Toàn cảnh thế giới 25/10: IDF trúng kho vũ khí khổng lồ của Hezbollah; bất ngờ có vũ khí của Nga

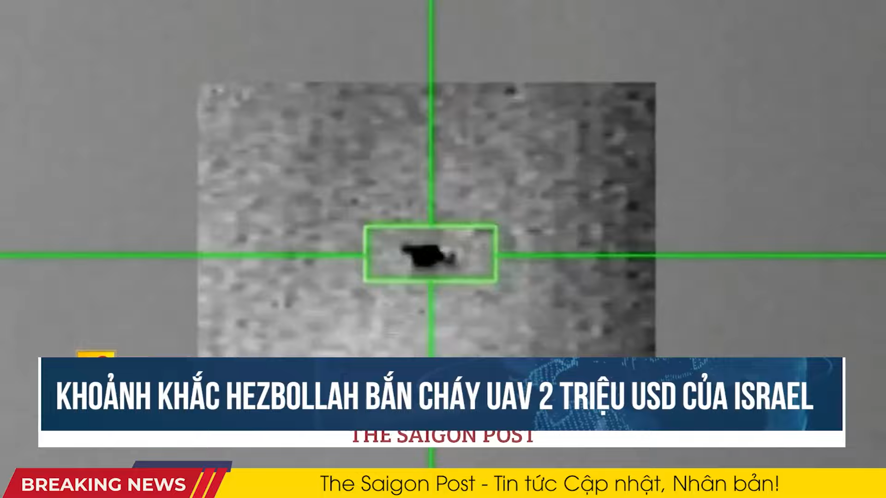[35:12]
Video được nhóm vũ trang Hezbollah công bố cho thấy cảm biến quan học và hồng ngoại đang theo dõi máy bay không người lái Israel trên bầu trời Liban.
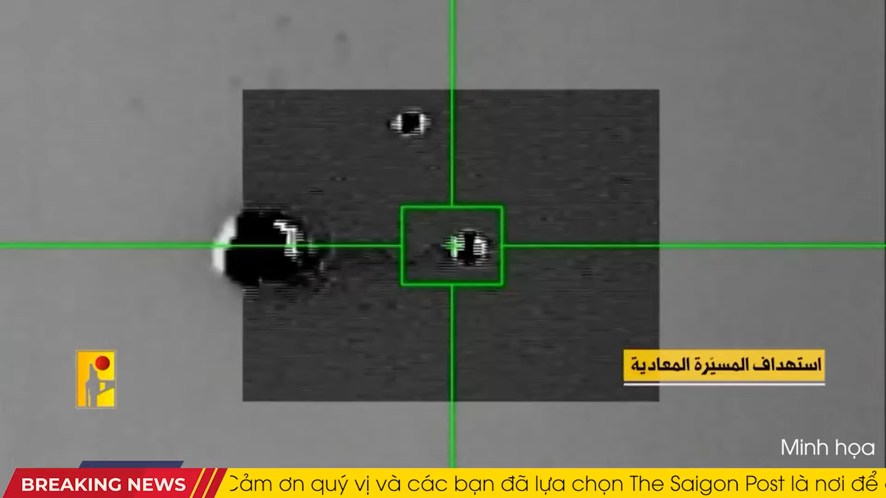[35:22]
Một tay súng Hezbollah khai hỏa hỏa tiễn phòng không vác vai,
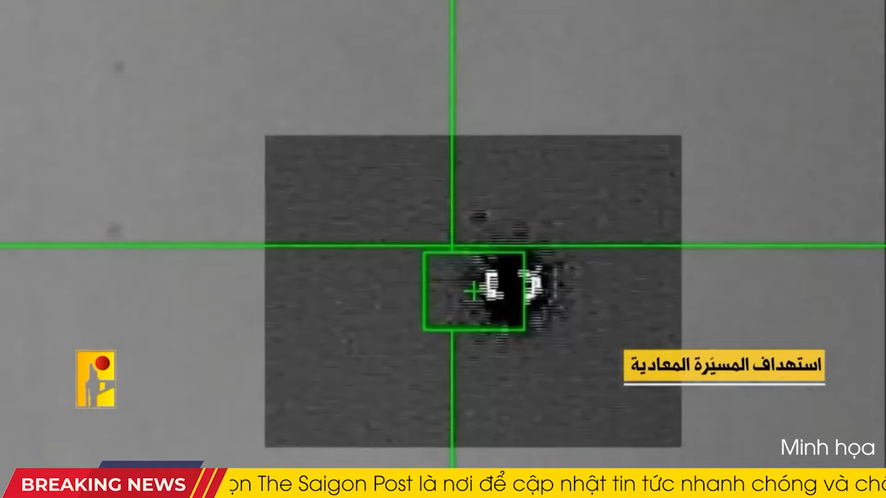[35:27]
quả đạn tăng tốc và nhanh chóng bay về phía mục tiêu.
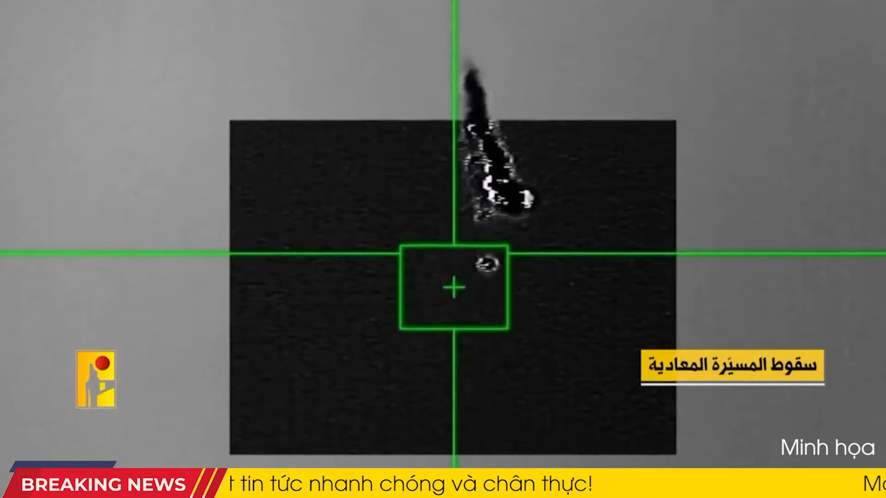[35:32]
Hình ảnh từ cảm biến hồng ngoại cho thấy hỏa tiễn đánh trúng mục tiêu khiến UAV Israel bốc cháy và lao xuống đất.
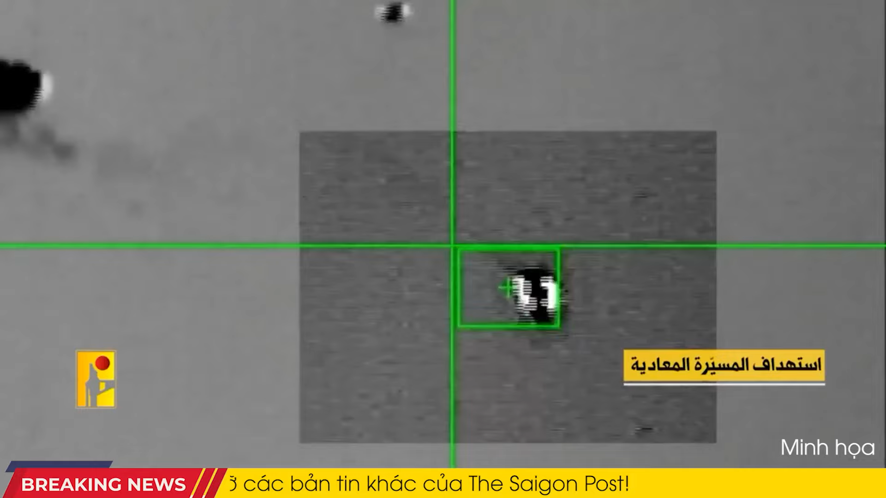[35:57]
IDF cũng thông báo đang điều tra sự việc, khẳng định không lo ngại nguy cơ rà rỉ thông tin nhạy cảm từ sát UAV.
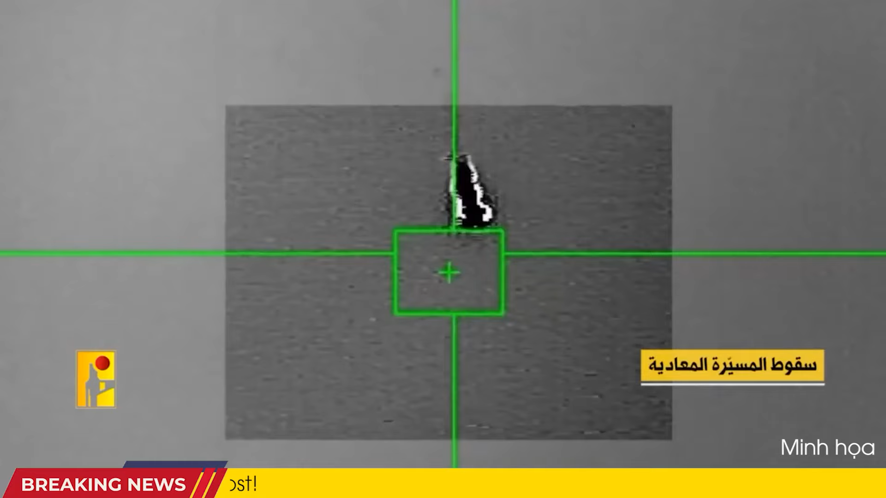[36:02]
Sau khi xung đột leo thang từ tháng 10 năm 2023,